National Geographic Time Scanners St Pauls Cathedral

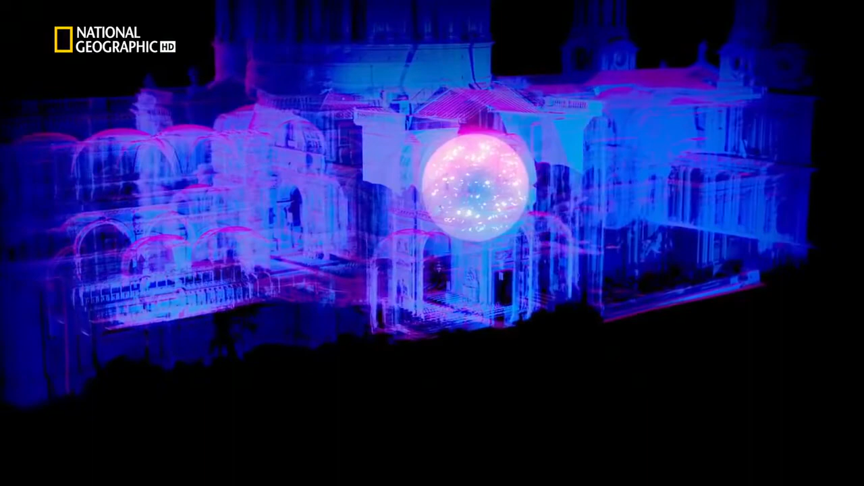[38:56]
The trail of clues left by the dramatic bomb blast that tore through St.